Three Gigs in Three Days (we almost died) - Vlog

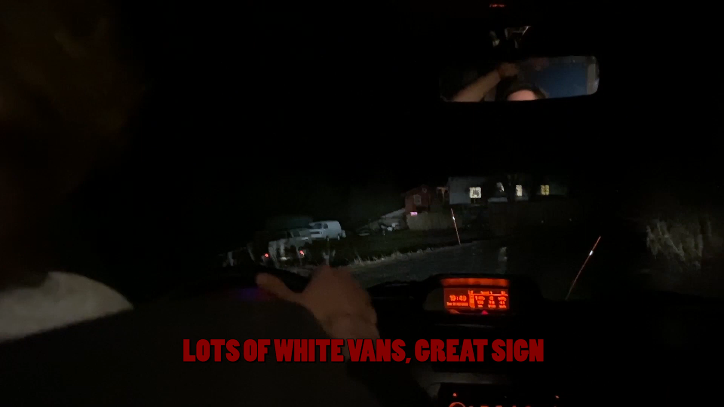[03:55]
Har masse kvite vans, det et veldig godt tegn. Det innlandet av alle som bor der i slag. Åh, ei fy! Dette tål ikke! Dette går! Nei! No! Kjør! Kjør! Silent Hill, here we go!